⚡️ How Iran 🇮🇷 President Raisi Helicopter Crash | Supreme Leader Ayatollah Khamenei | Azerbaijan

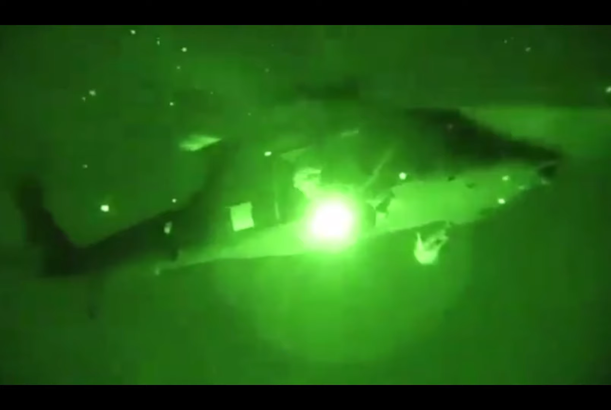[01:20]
the President of Turkey Rasif Tayyip Erdogan employed the 9 Division Goggle helicopter and
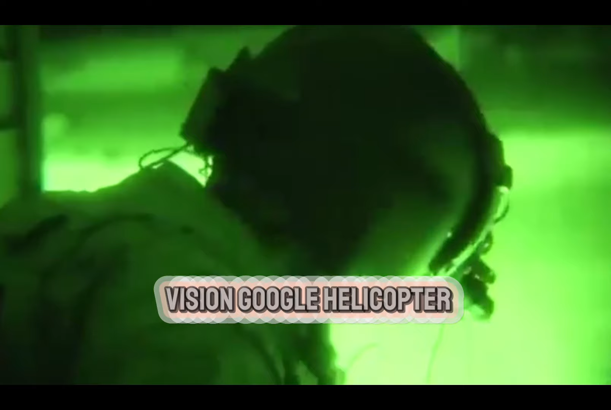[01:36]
The Turkey 9 Division Goggle helicopter, equipped with highly advanced technology and search team,